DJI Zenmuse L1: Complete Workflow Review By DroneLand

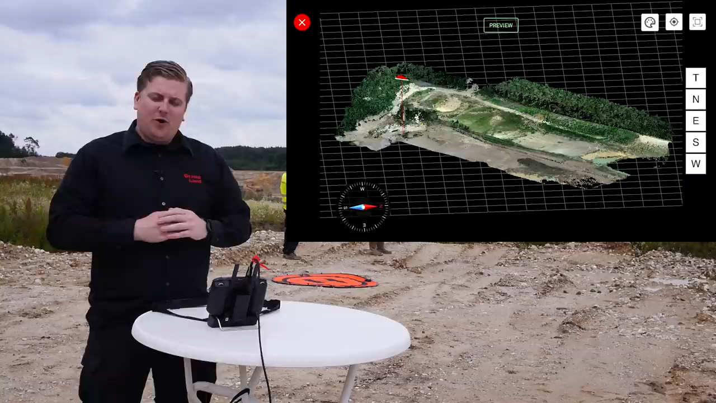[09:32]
Dit is een lage resolutie versie. Dus dit is niet de uiteindelijke kwaliteit en puntdichtheid die je krijgt op het moment dat je alle data verwerkt hebt. Maar het geeft je wel een hele goede indruk of je model een beetje goed gaat. Of het gebied wat je in kaart wil brengen er ook op staat.
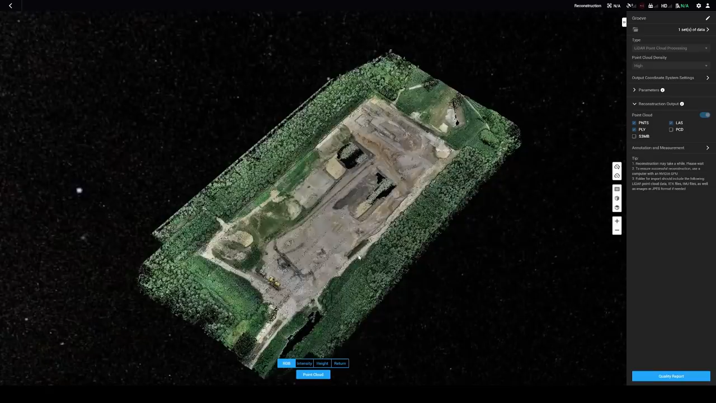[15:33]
Of eigenlijk de point cloud te zien. Dus dit is een volledige preview van wat hij allemaal geprocessed heeft. En als je inzoomt,
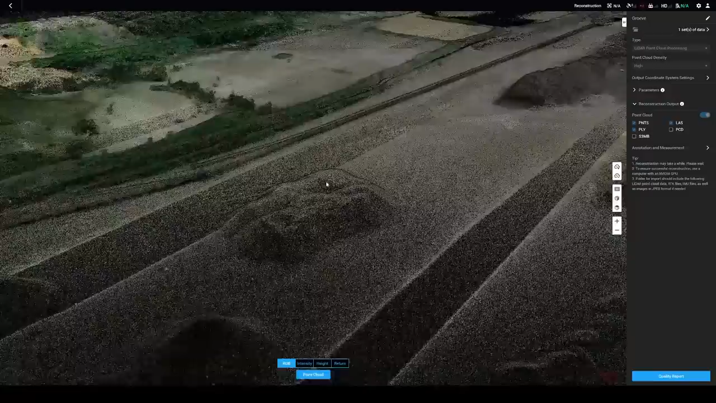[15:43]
dan zie je dat hij dus ook die data update om hem helemaal naar de hoge resolutie te maken.
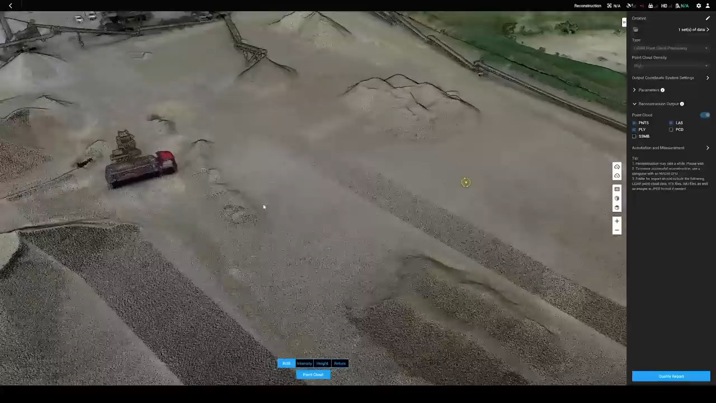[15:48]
Dus je kunt helemaal in dit model om, rond, kijken. Net wat je wil.
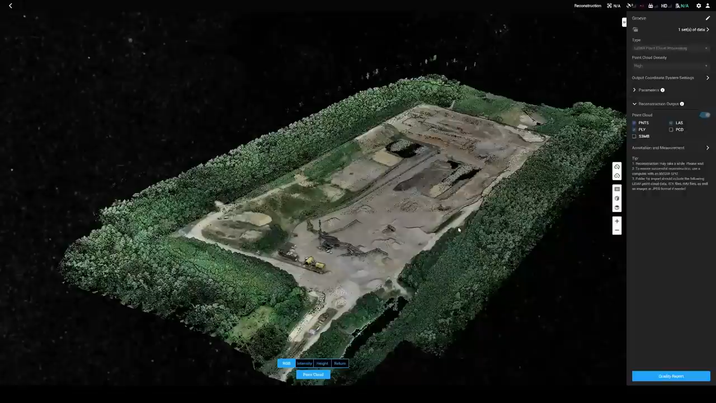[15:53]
Zo heb je dat hele model. Dan kun je natuurlijk ook op een bepaalde vorm metingen in doen.
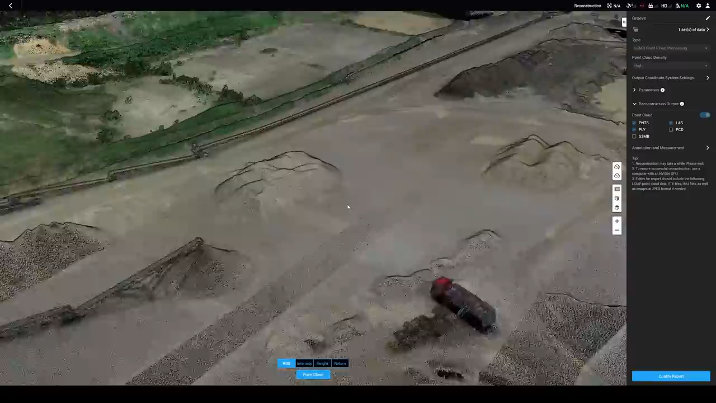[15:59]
Dus stel dat je zegt van ik wil hier een stukje annotatie doen.
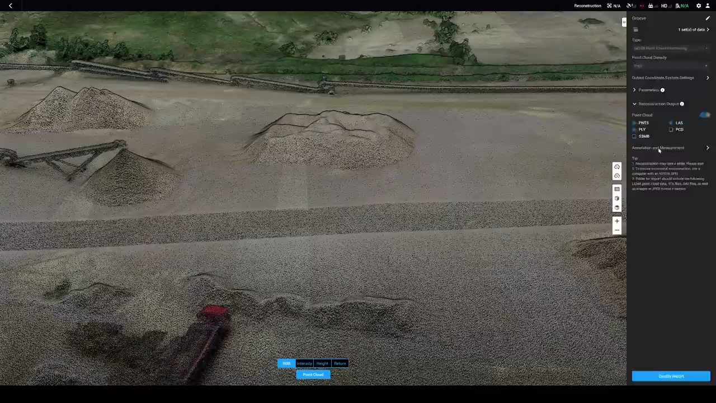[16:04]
Je hebt hier annotatie en measurement. Nou, je kunt natuurlijk een afstand meten van A naar B. Dan krijg je daar de afstand van te zien.
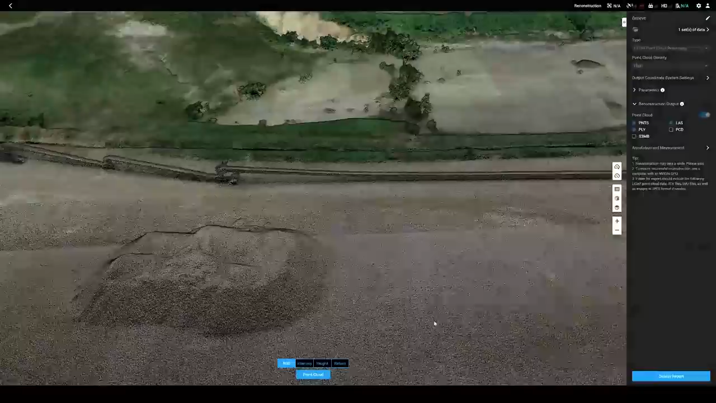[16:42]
En vind je in de DJI Terra map op je computer in al deze bestanden de exportformaten.
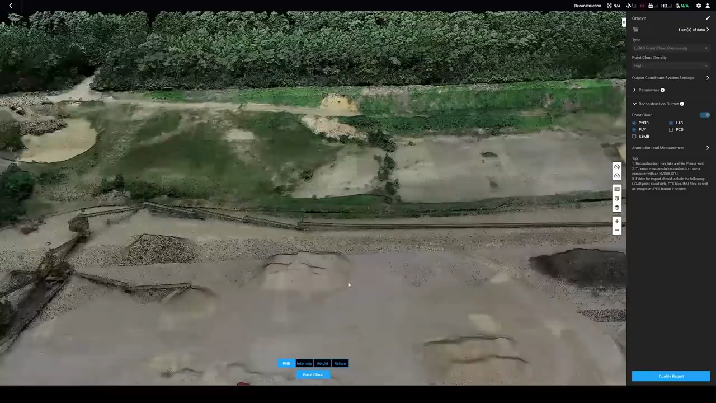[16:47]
Zodat je die in een ander softwarepakket kunt gaan gebruiken.
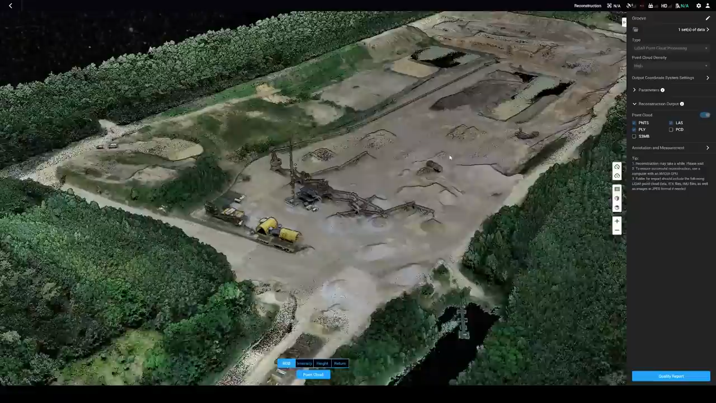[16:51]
Dus dit is even grofweg hoe dat model er dan in DJI Terra even snel naar een eerste processing uitziet.
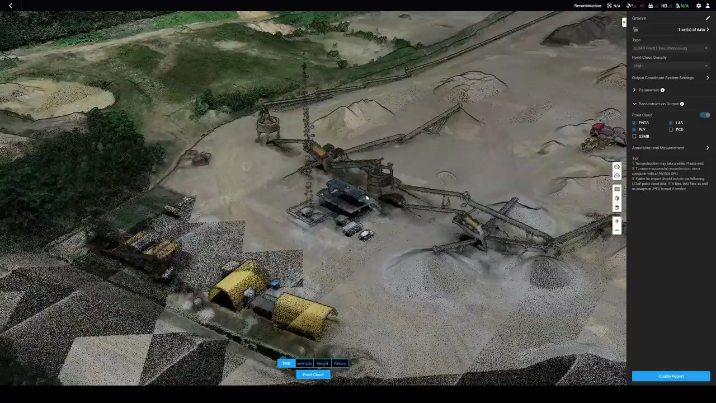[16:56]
Je ziet dat daar best wel veel mooie detail in zit.
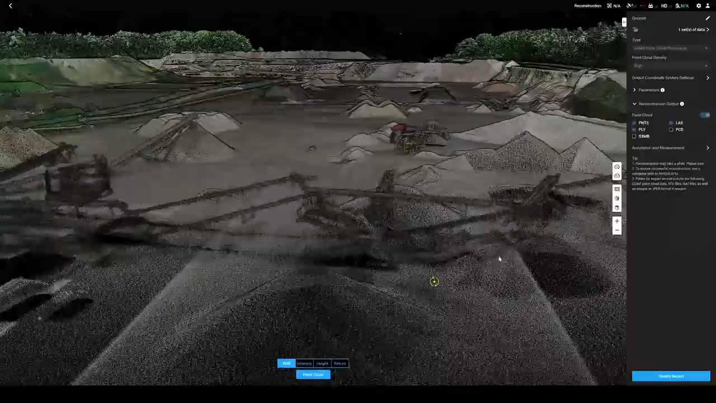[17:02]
Best wel veel gave data. De vormen en alles zitten er goed in.
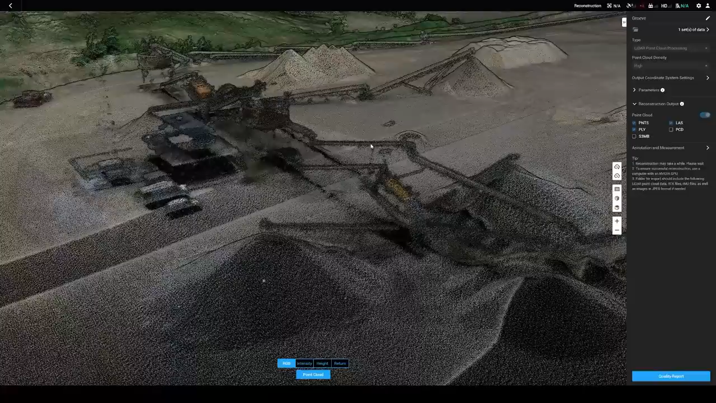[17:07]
En dus ook de kleinere objecten zoals dit soort leidingwerk en dingen. Wat dat betreft een hele mooie tool zo.
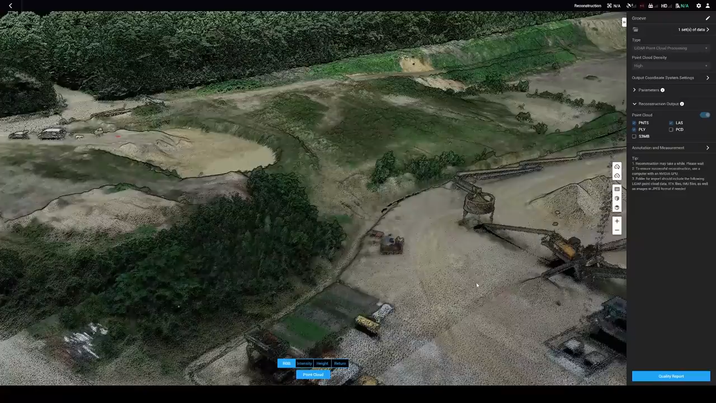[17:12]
En ook leuk om vrij snel na het maken door het even snel te processen al gelijk een beeld te krijgen van of die data klopt met wat je gedaan hebt en of er inderdaad alles op staat zoals je wilt zien. Je ziet in de preview af en toe wat vlekken. Dat is puur het stukje rendering van sommige dingen. Zoals hier is het nou korrelig. Zoom in een klikje in is het glad.
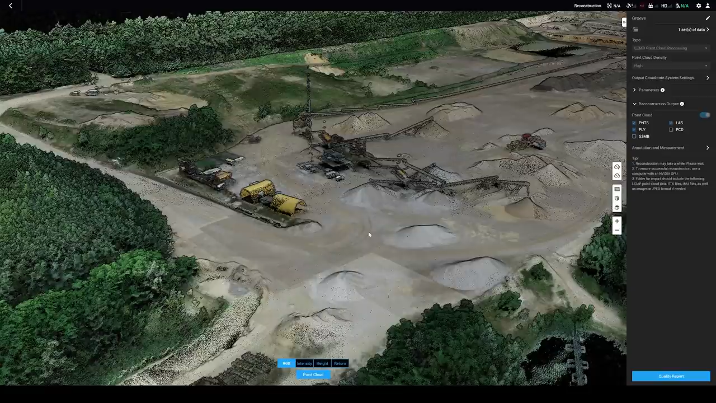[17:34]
Dat heeft puur te maken met deze 3D preview die maakt.
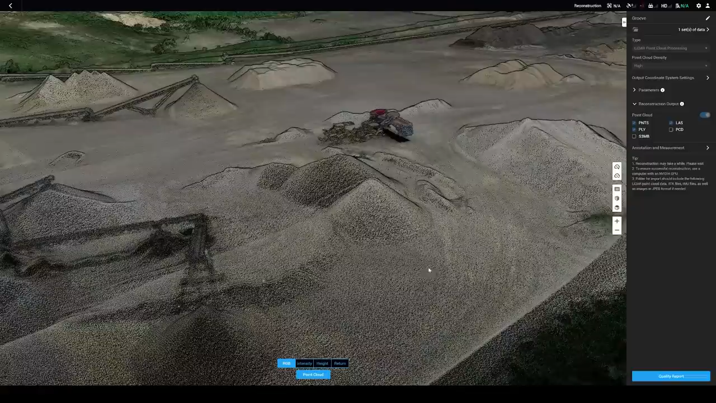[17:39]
Maar op het moment dat je inzoomt dan zie je dus dat het echt complete mooie dichte point cloud is.
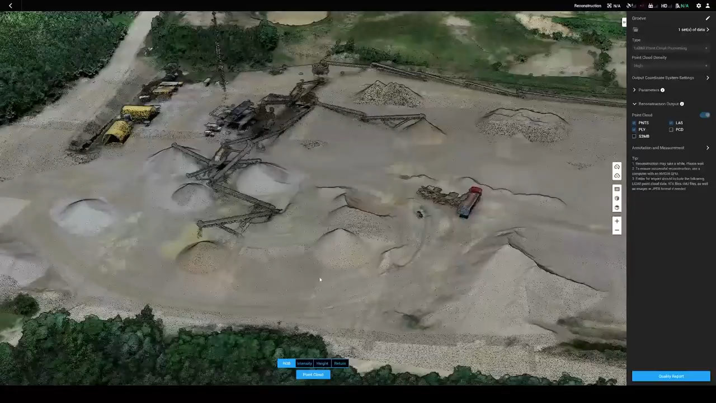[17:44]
Op die manier kun je dat doen. Omzetten naar het bestandsformaat wat je nodig hebt. En vervolgens eventueel gebruiken in andere softwarepakketten.